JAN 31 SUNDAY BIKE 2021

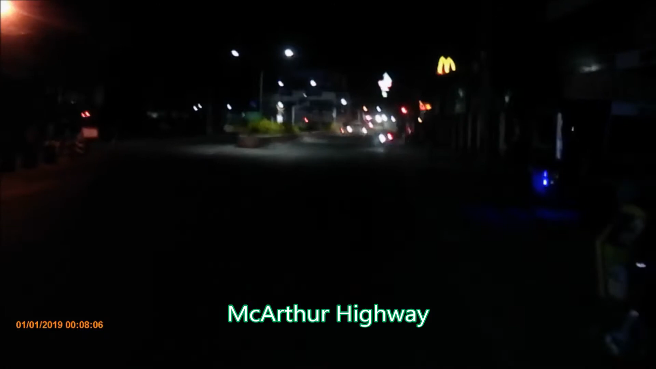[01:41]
Andito na ako sa tapat ng SM Tarlac. Okay.
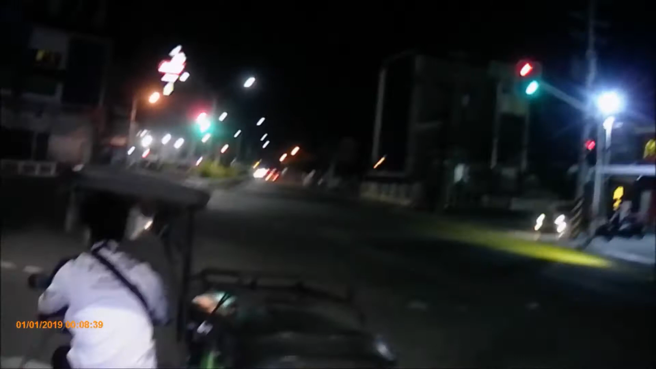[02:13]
Andito ako ngayon sa kahabaan ng MacArthur Highway.
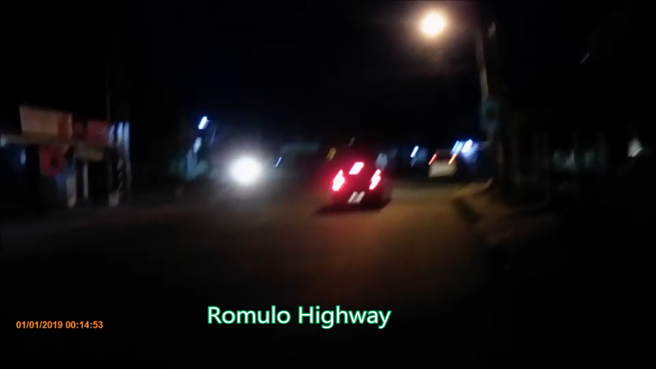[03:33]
5:45. Mag-aalas 6. Madilim pa rin yung paligid. Andito na ako sa kahabaan ng Romulo Highway. Papuntang Pangasinan.